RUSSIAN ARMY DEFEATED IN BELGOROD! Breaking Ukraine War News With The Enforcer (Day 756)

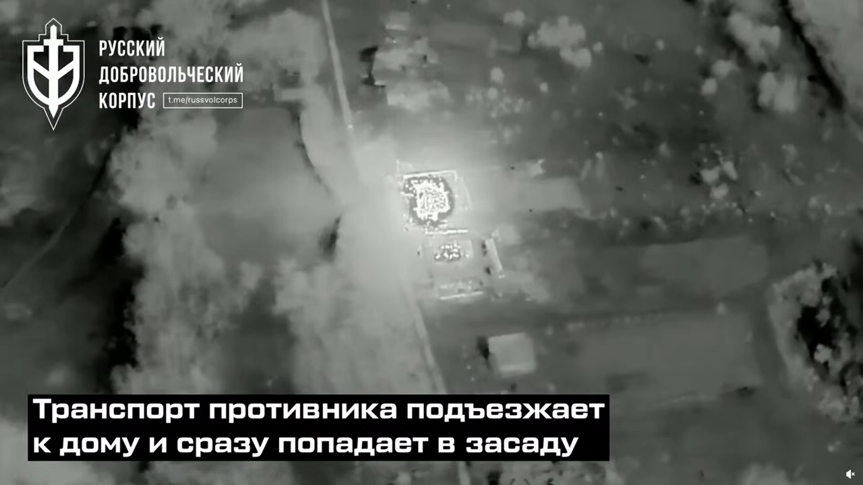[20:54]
showing the fire continuing to rage and causing significant damage to the building. We still don't see any Russian forces leaving the building, but we did see some of them get lost outside.
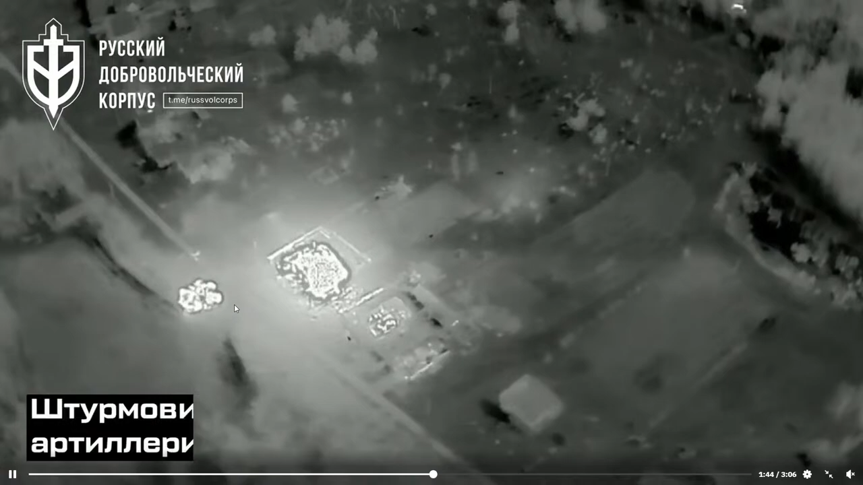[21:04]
We now see some kind of a vehicle that rolled up close to the building getting hit. I'm assuming from RDK fire that may be a Russian vehicle. Man, that house has got lava sitting on top of it based on what I'm seeing. Man, I'm telling you what, man. The floor is made of lava. The roof is made of lava. Everything in that house is made of lava. But we can see the RDK surrounding the building.
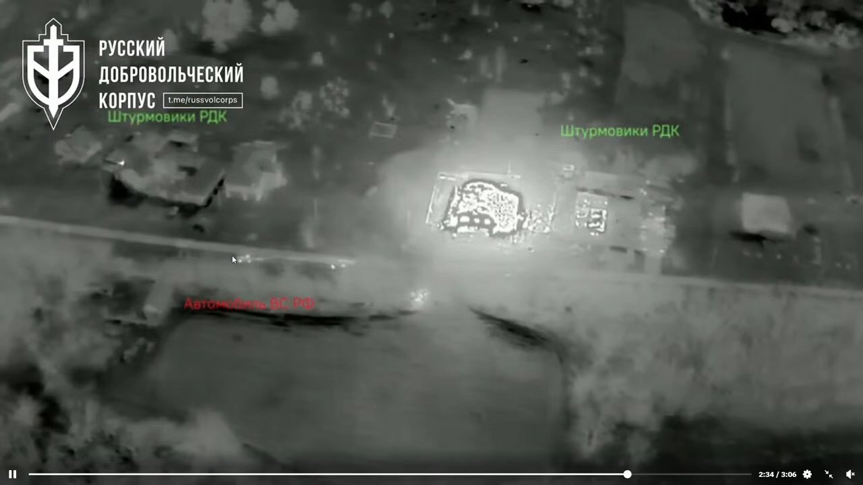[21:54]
The fire continues to burn, and we're not seeing any Russians leaving the building either. We now see one of the Russian vehicles moving out of the area, and we see another Russian running for the lake. Apparently, he's going to go for a swim. And we can see more of them running towards the lake. You see them just kind of chilling around there. It looks like they may be trying to regroup on a lower area of ground where the RDK can't see them and fire at them.
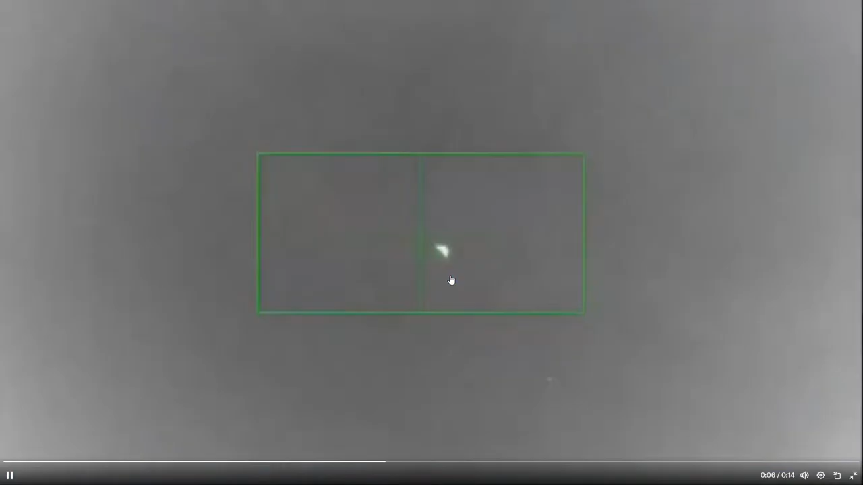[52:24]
Hitting the drone and destroying it immediately.
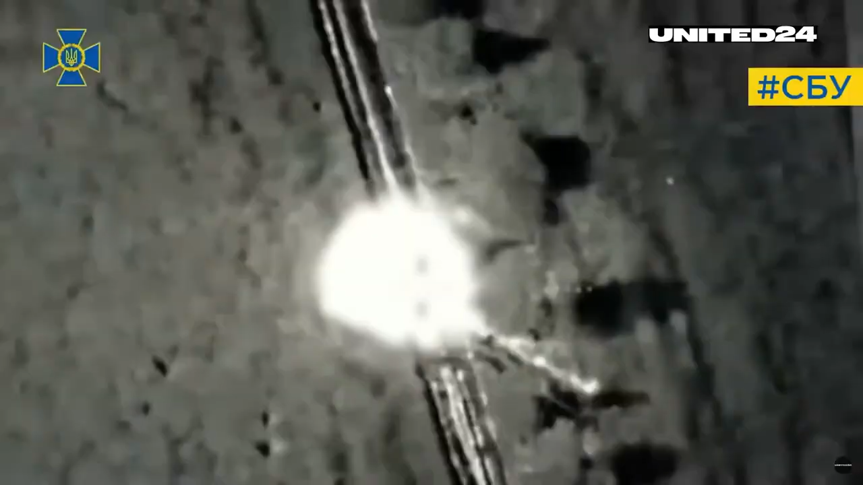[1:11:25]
There we work against their UAVs.
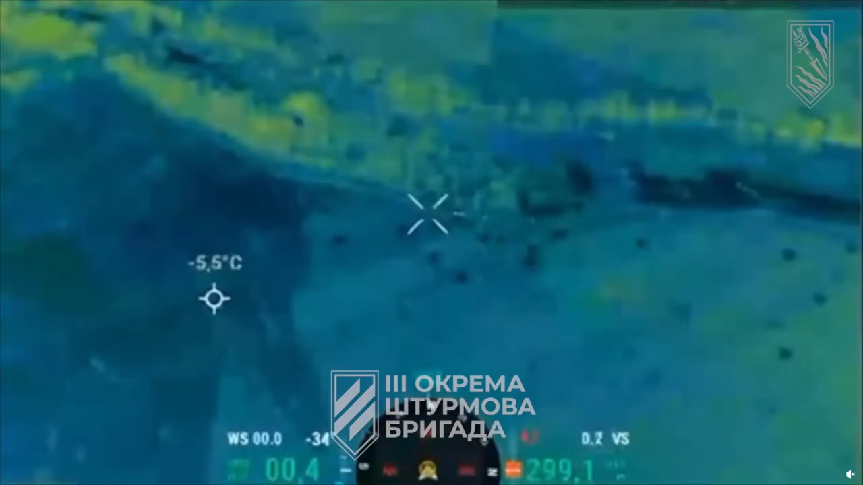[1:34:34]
On screen: spot -5.5°C
We see here the 3rd Brigade dropping some clusters on the Russians.